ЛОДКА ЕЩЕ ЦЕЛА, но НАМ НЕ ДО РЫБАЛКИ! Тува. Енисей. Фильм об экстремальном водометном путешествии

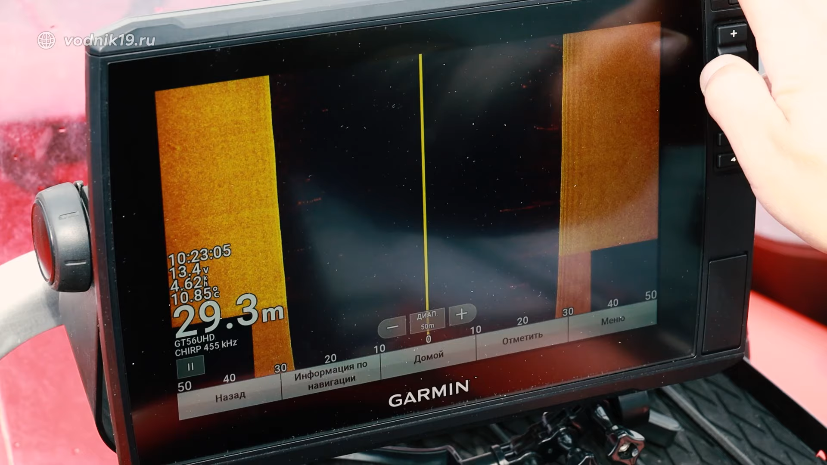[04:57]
On screen: depth 29.3 m
Ну, ее видно будет. Это, по-моему, пузыри.
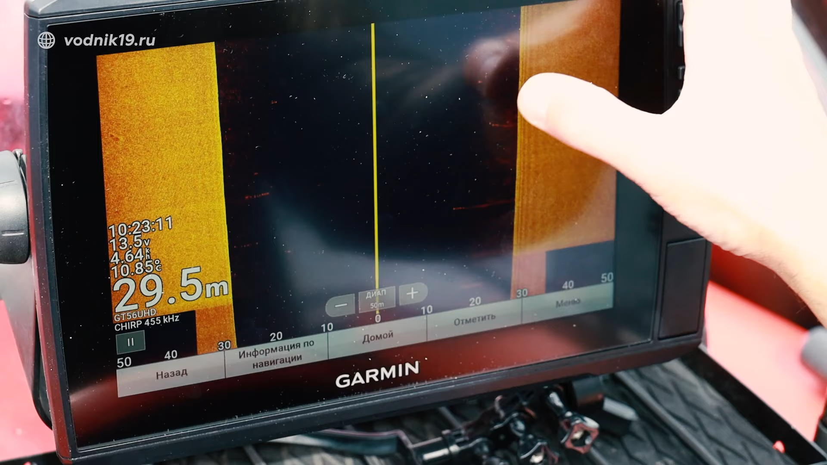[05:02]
On screen: depth 29.5 m, water 10.85°C
Вот эти вот точки белые, вот это рыба, скорее всего, на глубине.
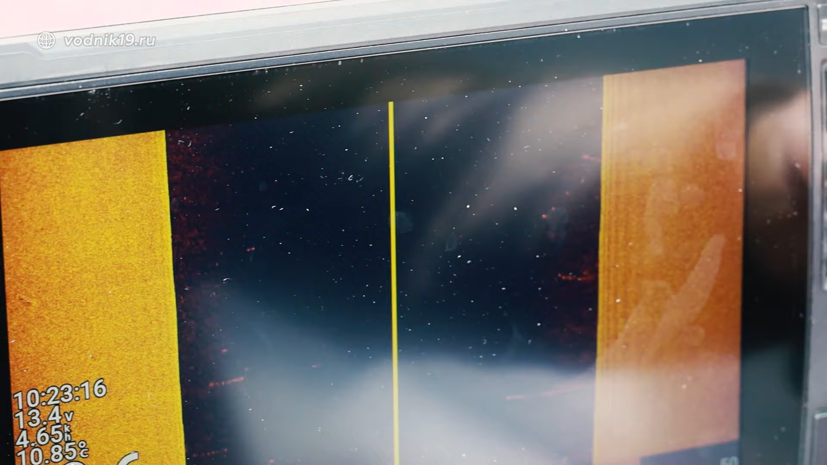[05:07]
Непонятно какая только. Будем по нопсиксам досматривать.
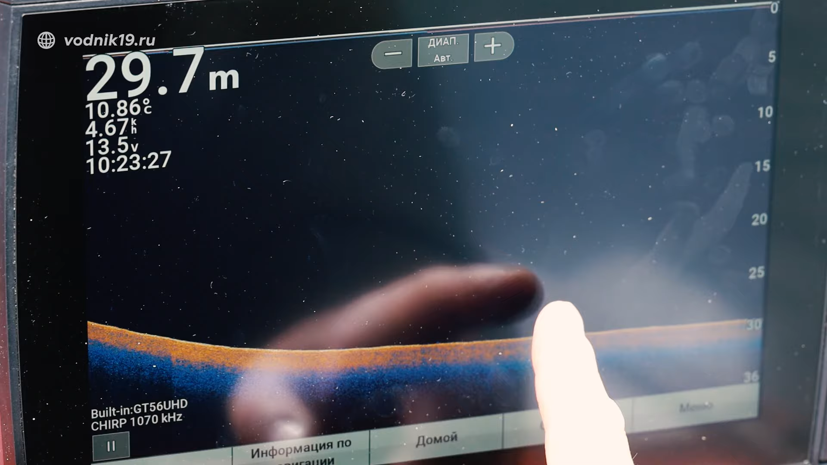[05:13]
On screen: depth 29.7 m, water 10.86°C
Ну, если есть, это небольшие объекты.
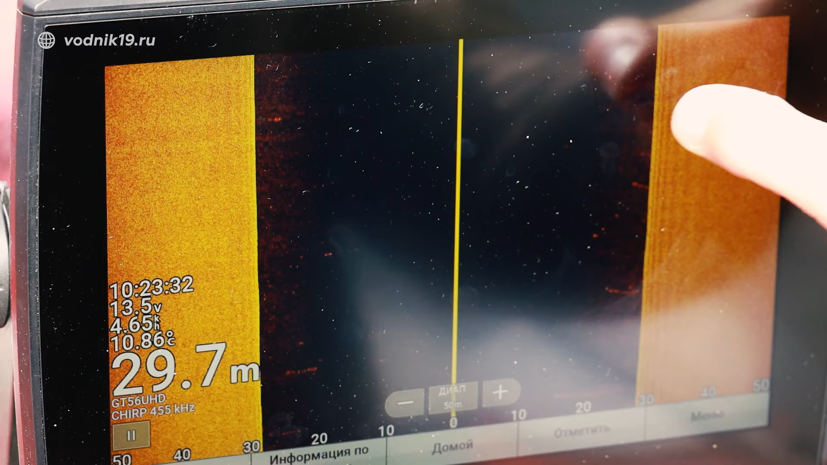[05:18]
On screen: depth 29.7 m, water 10.86°C
Ну вот, стайка рыбы. На самом дне? Да, на самом дне.
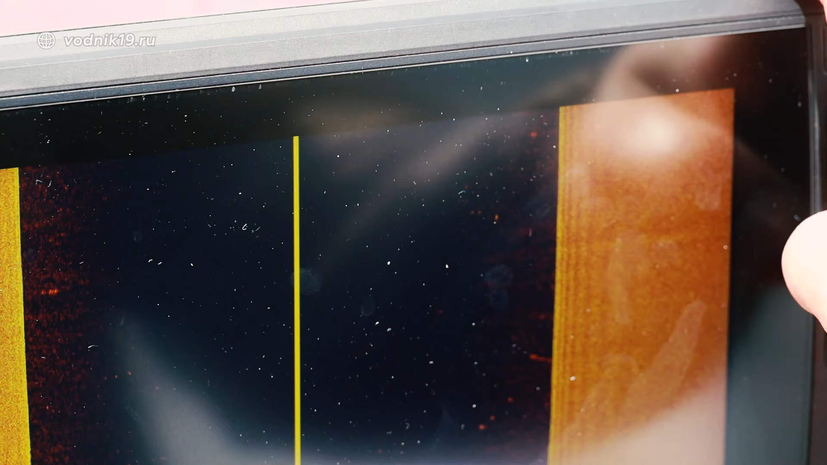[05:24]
Да, и здесь есть все.
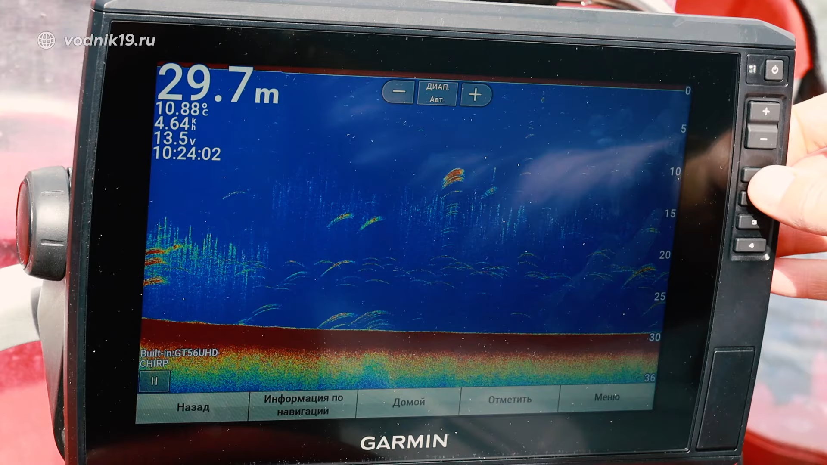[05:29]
On screen: depth 29.7 m, water 10.88°C
Здесь некоторые это пузыри еще, которые поднимаются со дна.
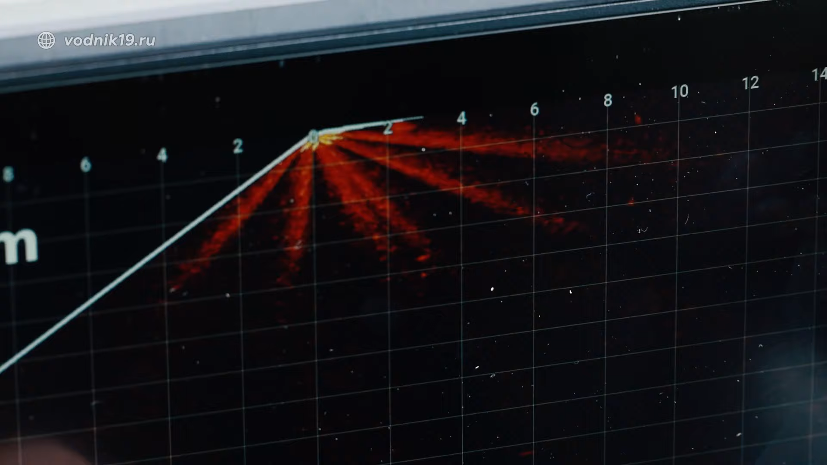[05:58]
Вот эти столбики, это не рыба, это пузыри. Вверх маленькие точечки двигаются.
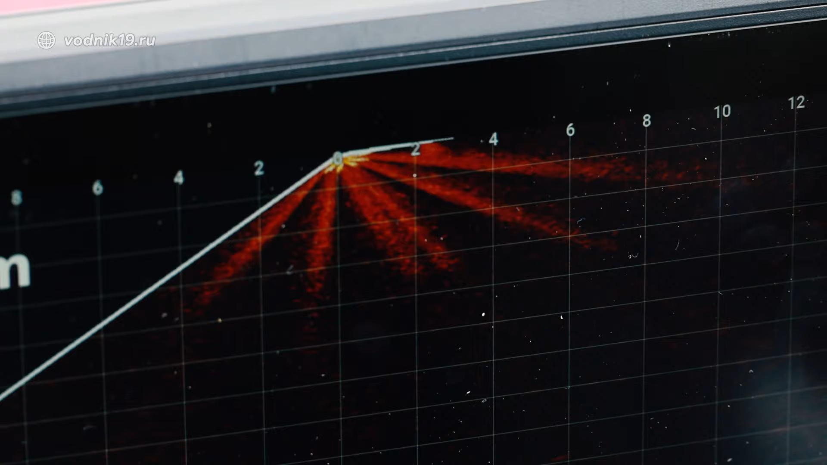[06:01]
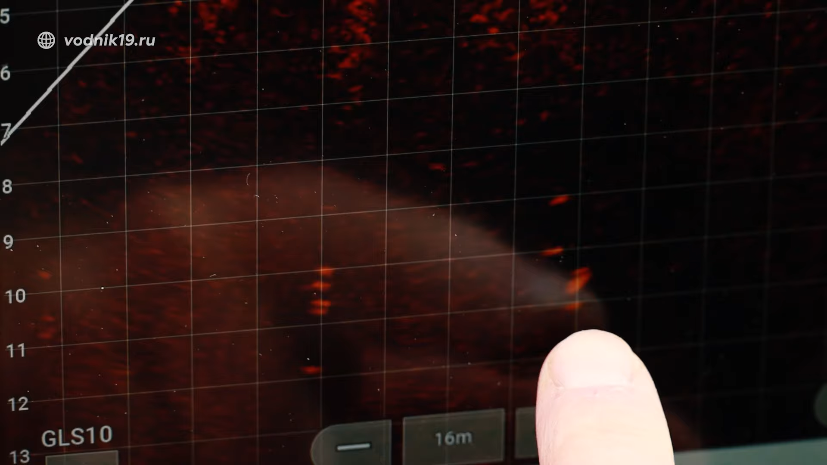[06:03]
То есть, и они, получается, вот эти вот помехи дают. Это не рыба.
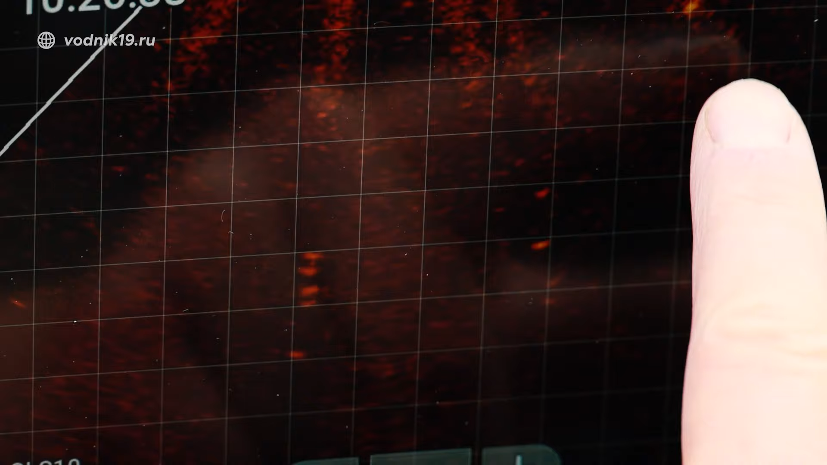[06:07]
Рыбы пока здесь нет. Поехали искать.
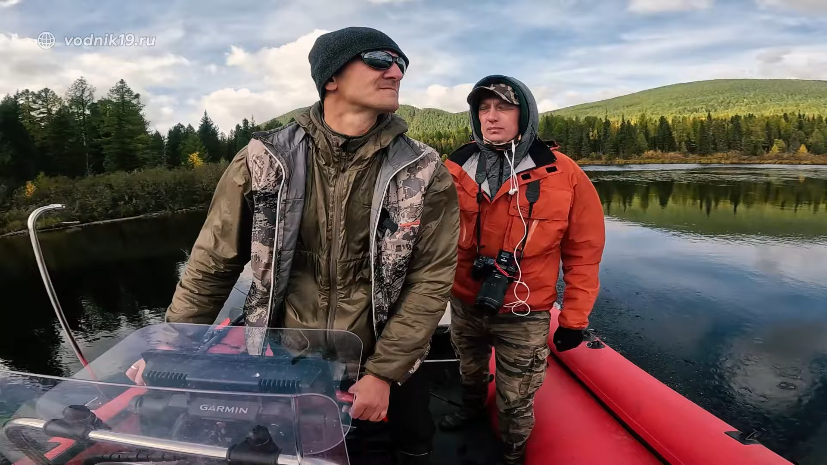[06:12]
Вот по кромочке вот так пойдем. Тот конец озера. То есть здесь отмель какая, 6.
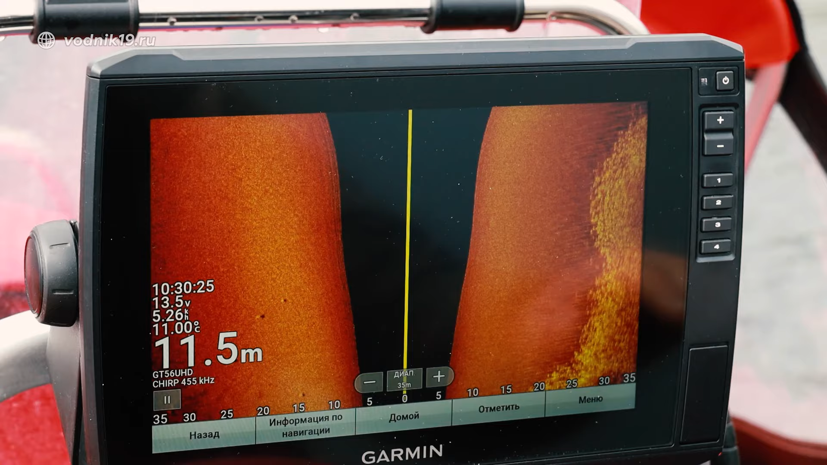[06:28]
On screen: depth 11.5 m, water 11.00°C
Идем, вообще чистота. Это все не рыба, это такие маленькие кратеры на дне какие-то.
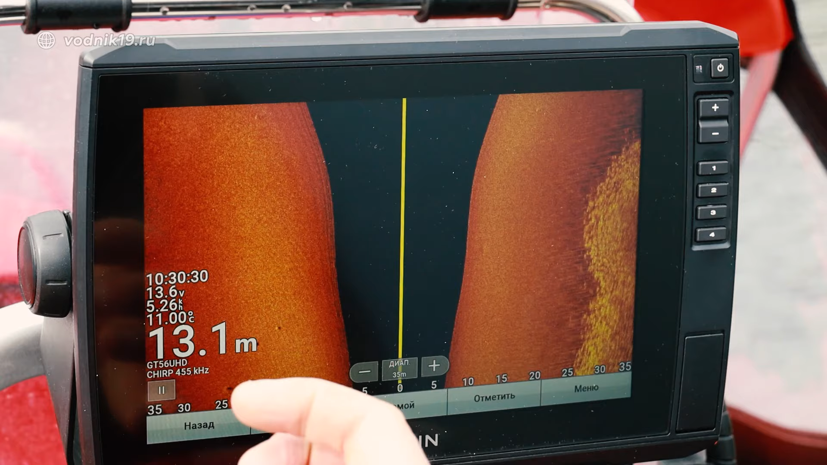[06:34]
On screen: depth 13.1 m
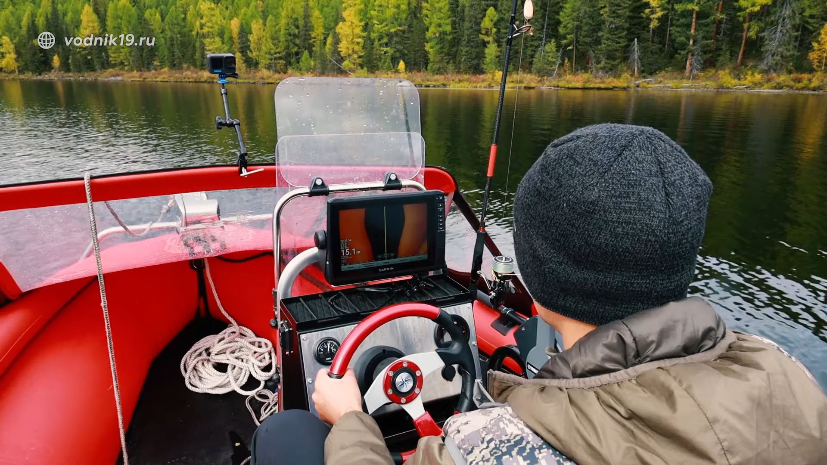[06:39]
Косяк белой рыбы мелкой, причем мелкая рыба в абсолютной пустыне, просто один косяк облаком попадается.
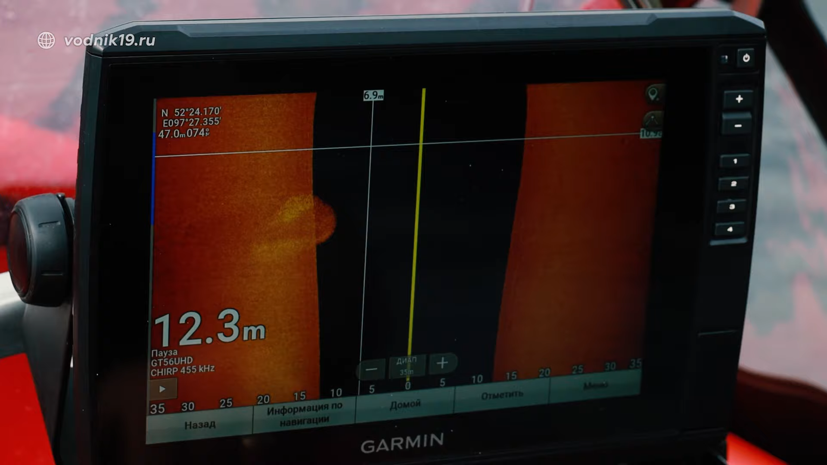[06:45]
On screen: depth 12.3 m
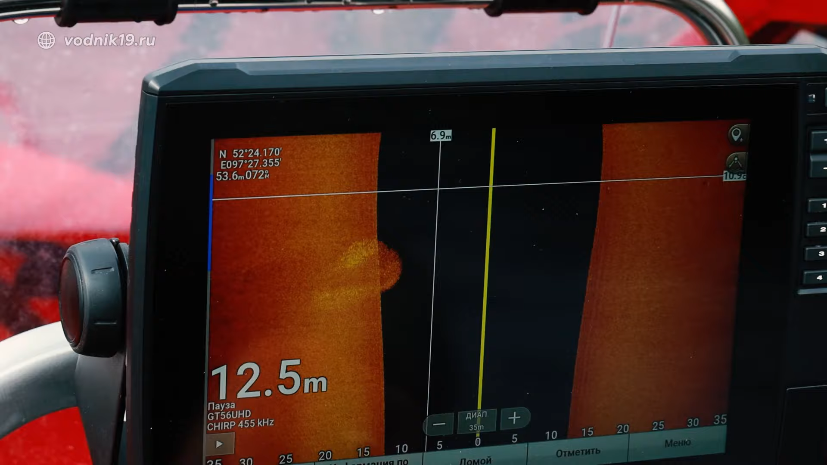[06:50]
On screen: depth 12.5 m
И вокруг хищника тоже нет, вот как он выглядит в даунскане.
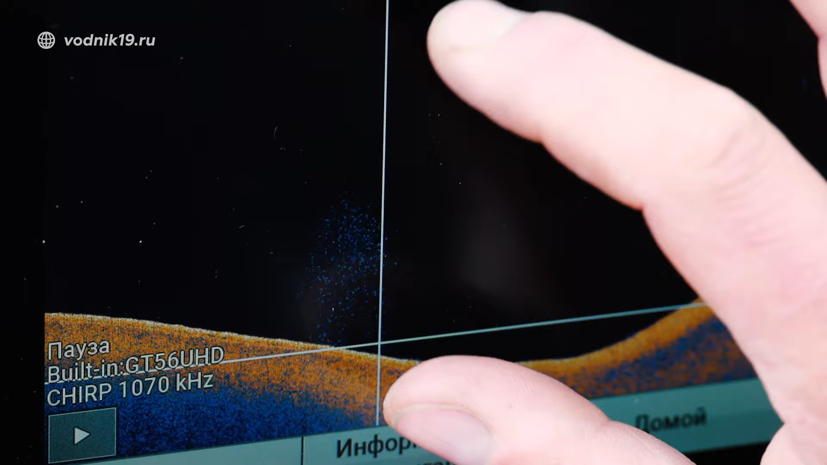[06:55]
Вот в толще одиночные рыбки попадаются.
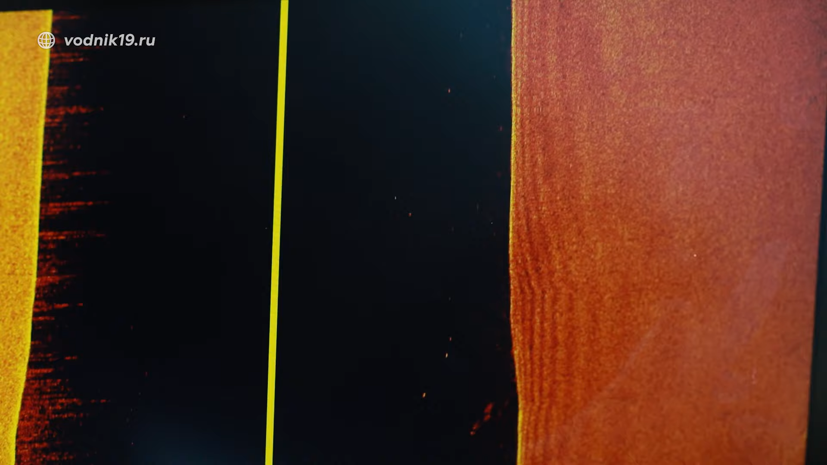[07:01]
Паля обычно таймени ходят, да?
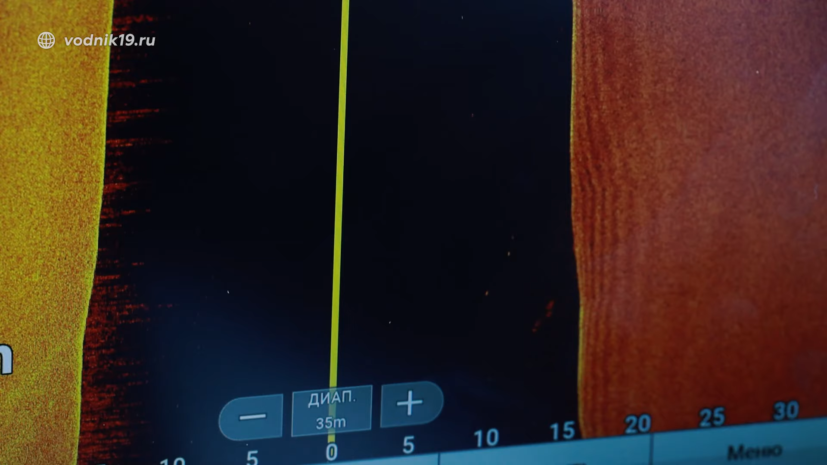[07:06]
Да, таймени, но что-то я сомневаюсь, что это таймени. Здесь все отлично видно, дно гладкое.